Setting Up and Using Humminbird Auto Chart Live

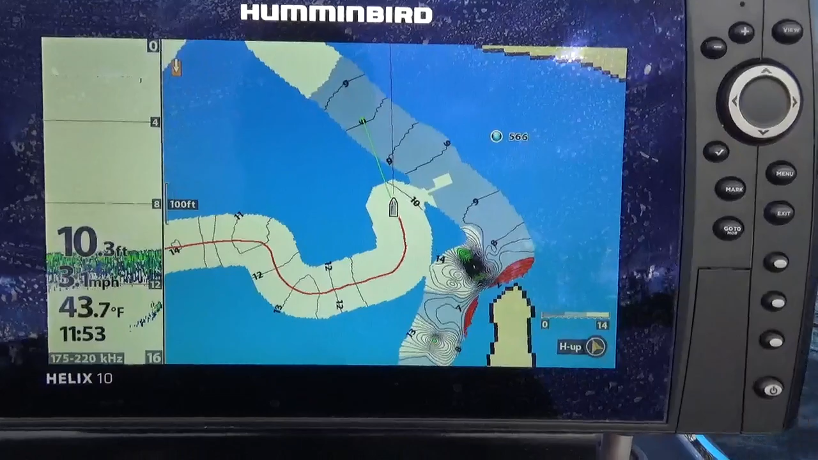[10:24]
On screen: depth 10.3 ft, water 43.7°F
auto chart live will create a map for you which is a nice feature when you want to cover a lot of air just get a quick quick reference um you can introduce some errors which I can show you in another video about about that you know get incorrect death readings maybe when you're bouncing through a wave whatever but I just want to show you here quickly I'll get up on plane here
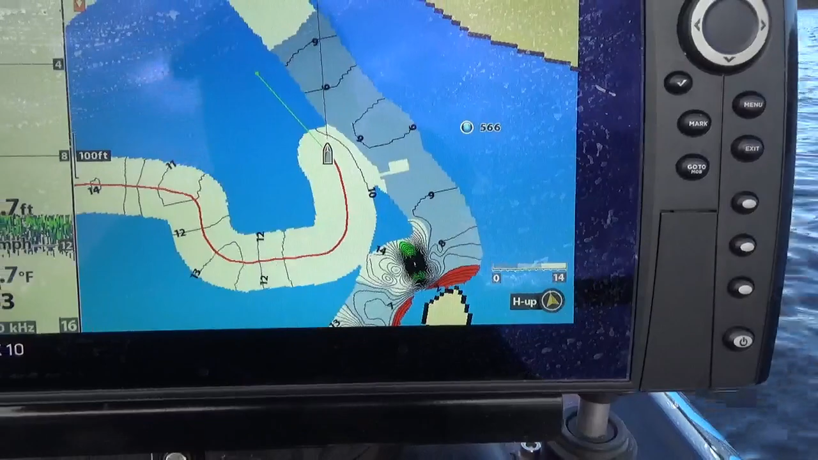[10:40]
very fast and just do a quick run across the lake and you'll see how it makes a map as I go
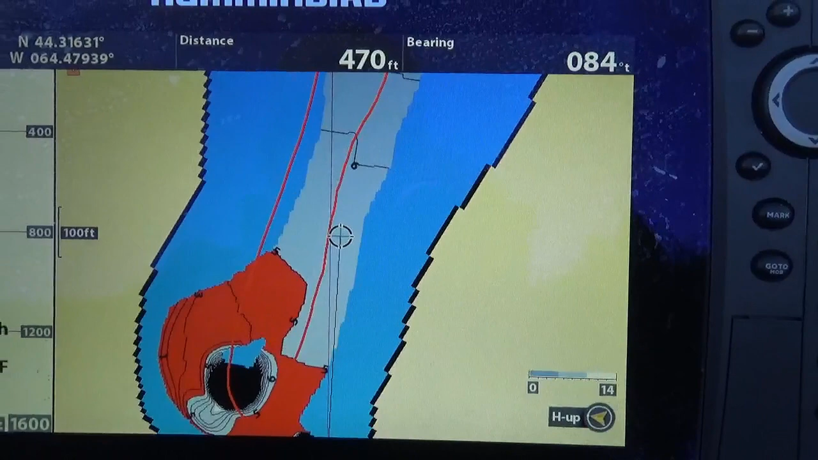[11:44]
All right, one last thing before I wrap it up here today, that is the, as I mentioned earlier in my video,
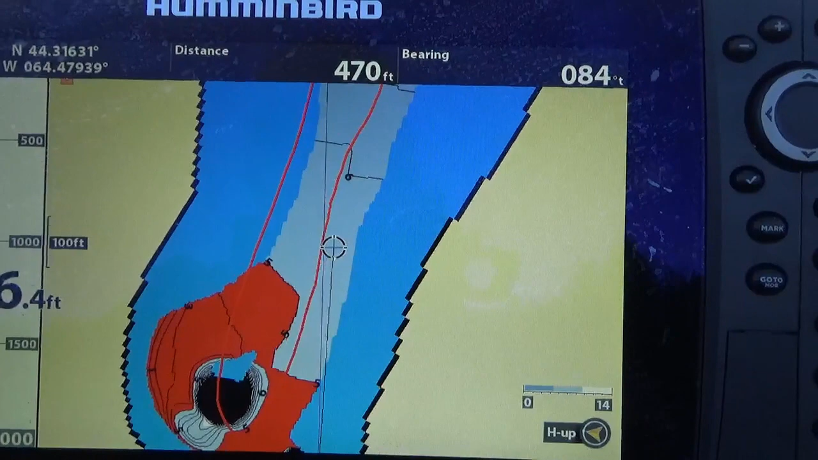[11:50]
I like to have my card unlocked so that I'm always recording to it.
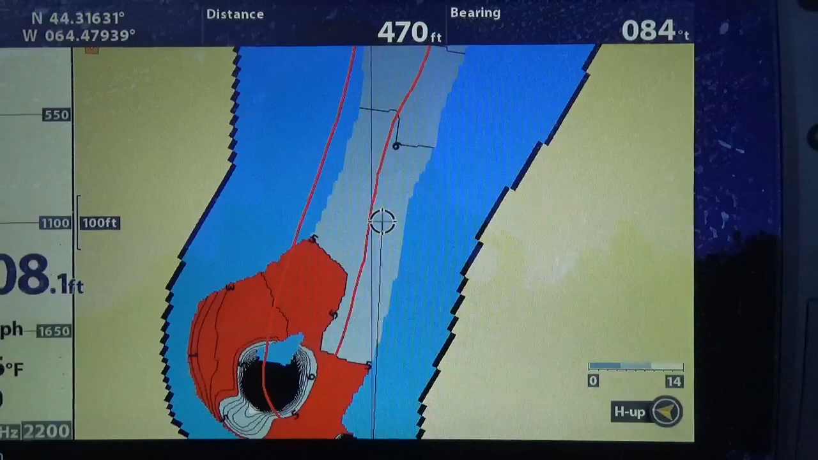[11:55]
So as you're driving around island, you'll see your screen very quickly blink and your map will just very quickly disappear and come back.
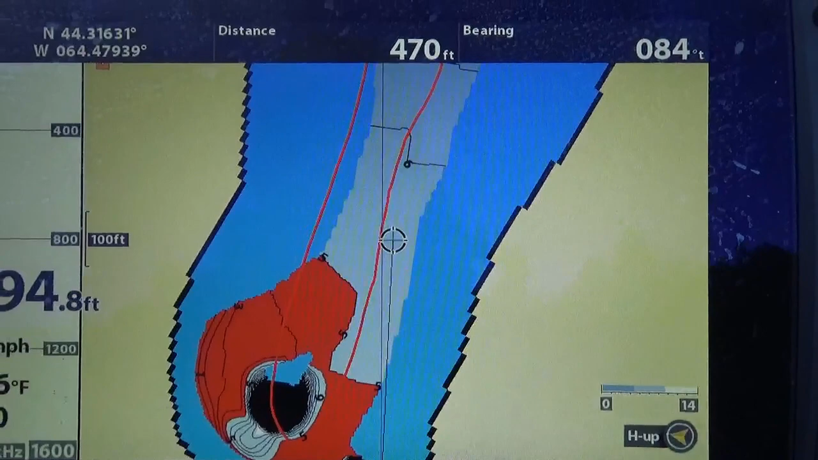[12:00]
What's going on is it's saving the data to the card as you go. So it'll build up so much data and then it'll save it to the cards.
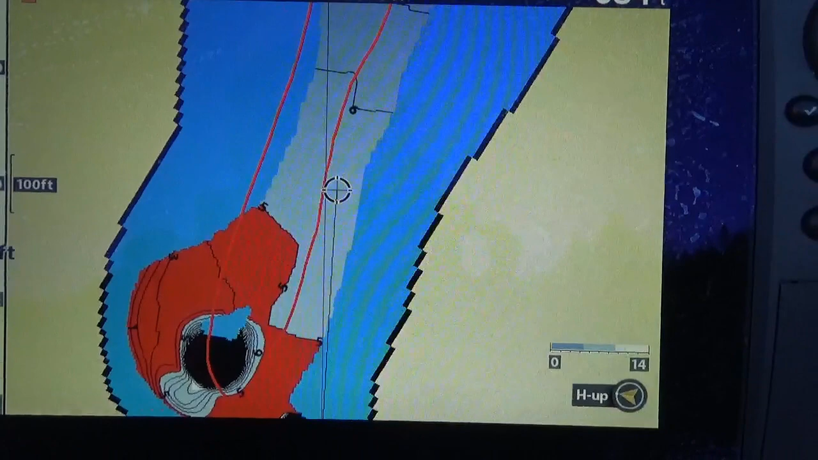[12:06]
You've always got that on the card itself.
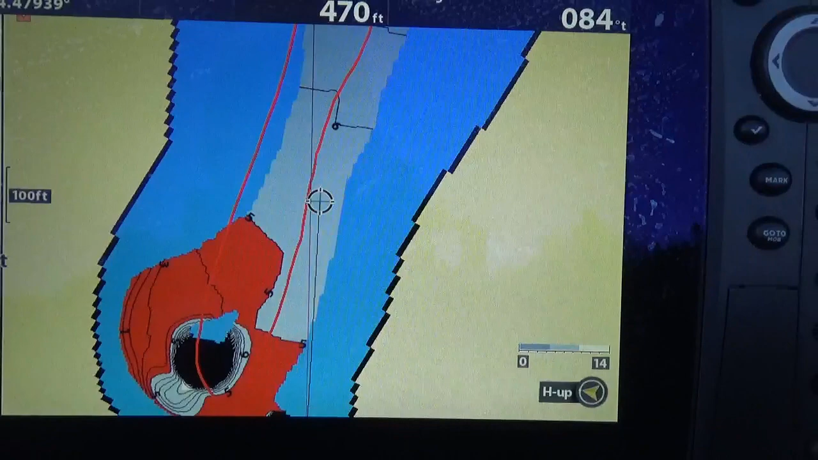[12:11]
Now, when I'm done for the day, I'm sitting here at the shoreline now. When I'm done, I like to turn my auto chart off. And the reason why I do that is it saves all the data up to that point onto the card so I've got everything completely there.
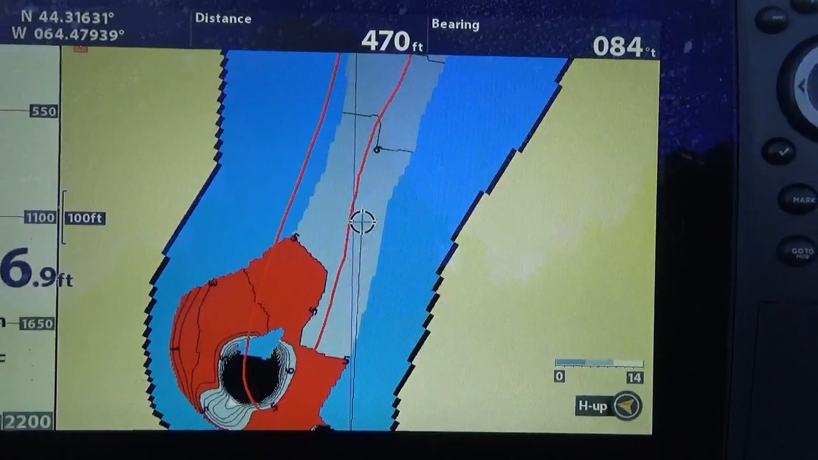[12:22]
I'm going to worry about losing data when I power the unit down or whatever.
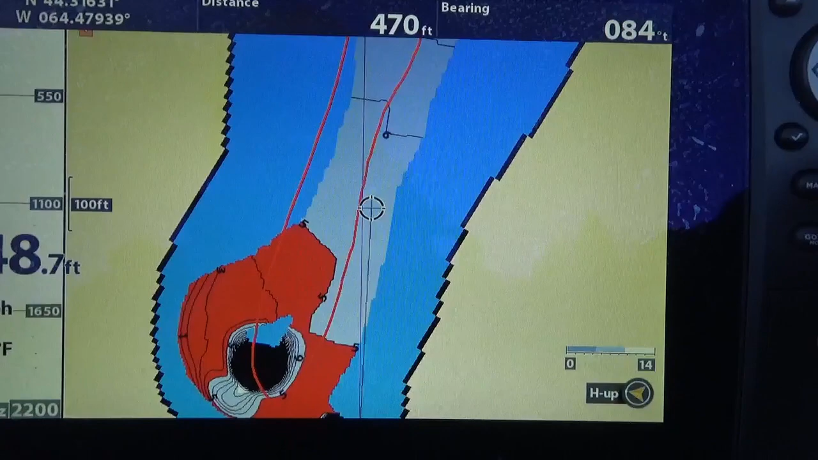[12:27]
So I'm going to menu, auto chart, right, turn it to the left, turn it off.
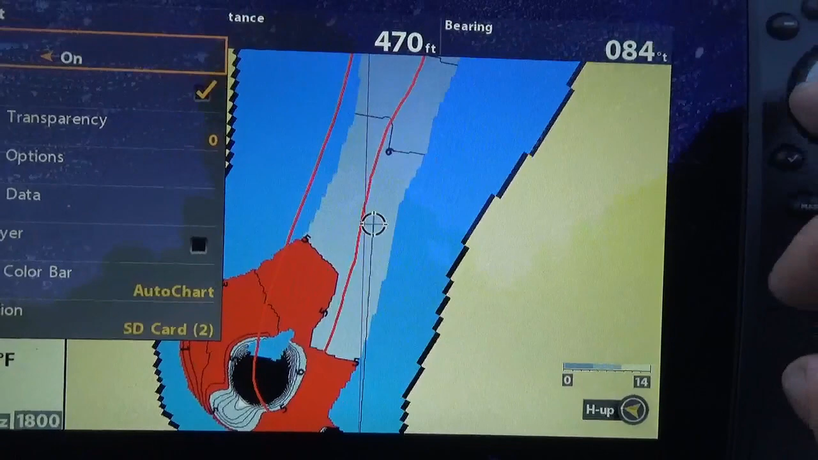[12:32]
There you see that very quick blip there. All the data has now been saved to my card.
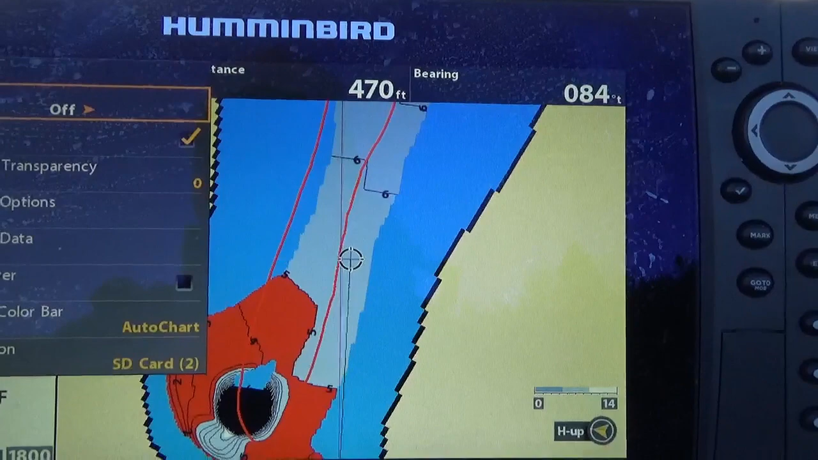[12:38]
I can go home and manipulate my data on my SD card so I can share it amongst all my four Humminbird units or whatever the case may be.
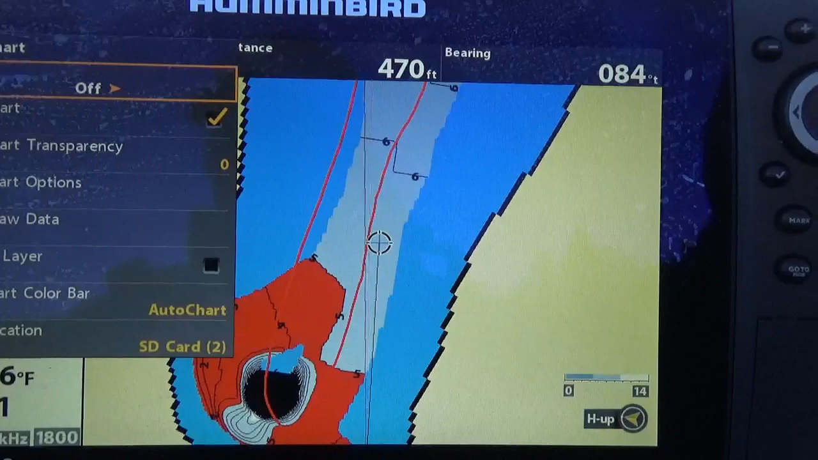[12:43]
So I have a card for each Helix unit and I have
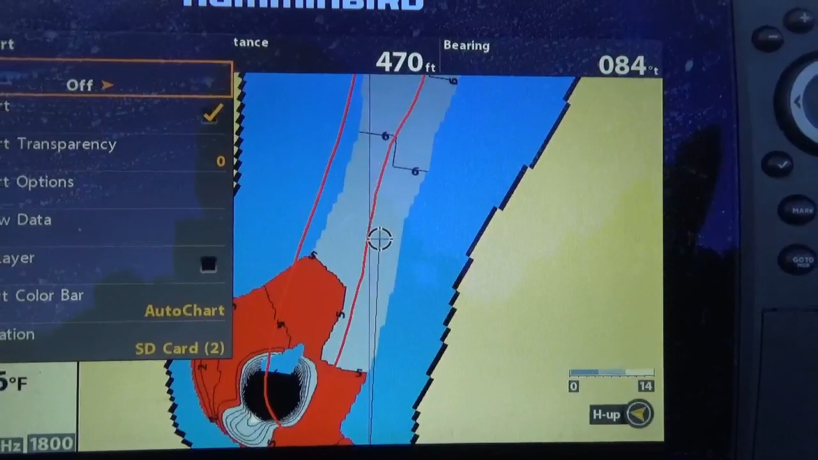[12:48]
another video which I'll put a link here into this one where I show you how to manipulate that data,